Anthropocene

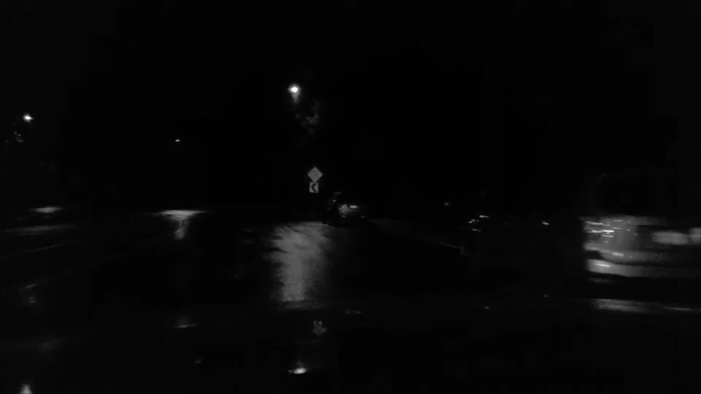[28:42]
and I turned, I turned her on, and just as I turned on my sweet little Betsy slash Instacart slash, well, you know, I just went through that, the rain started coming down, and it was pouring.